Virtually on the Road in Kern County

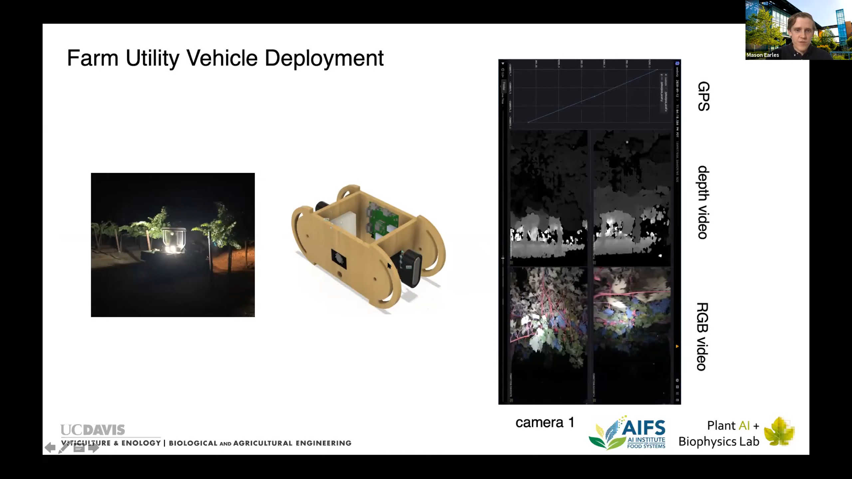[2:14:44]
You can run these AI-enabled models right on board in the device. And I think there's a lot of opportunity here for using this. I've got another video. I'm gonna skip that too. Using this for this sort of prediction. So we said, okay, here's our old data. We've got these rows of yield.
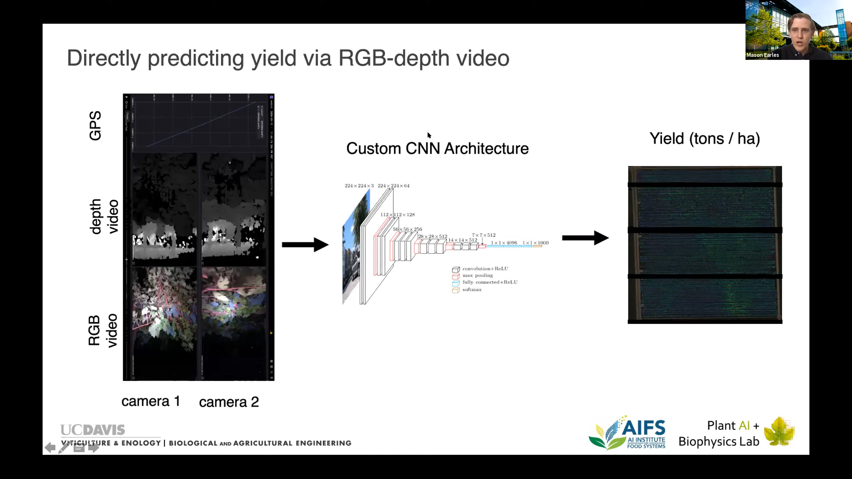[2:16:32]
Here's our yield monitor data. Here's the sensing kit. Here's some model in the middle.